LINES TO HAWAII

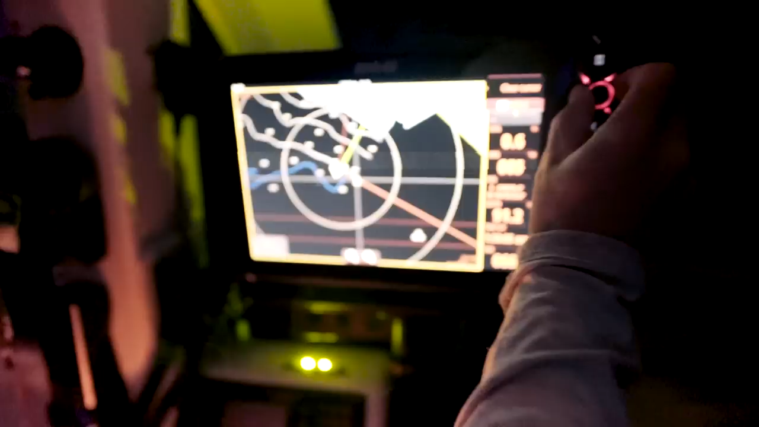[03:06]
You have to rely on your instruments a lot more. You got a hundred here? Yeah.